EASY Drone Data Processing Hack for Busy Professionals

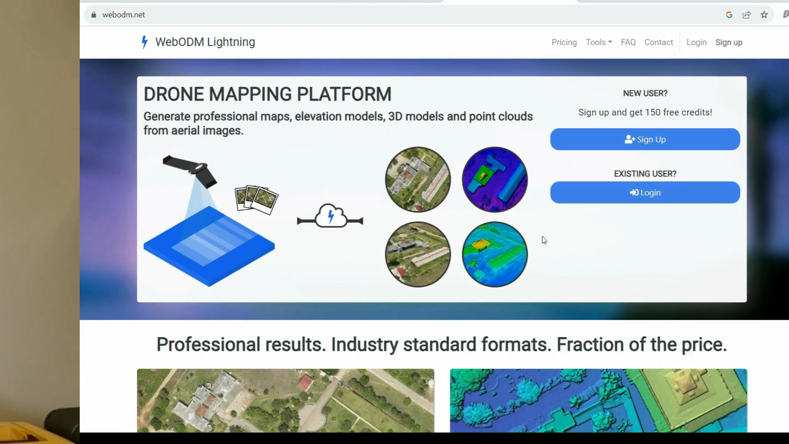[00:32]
the platform that I'm using is called WebODM Lightning you can find it on this address you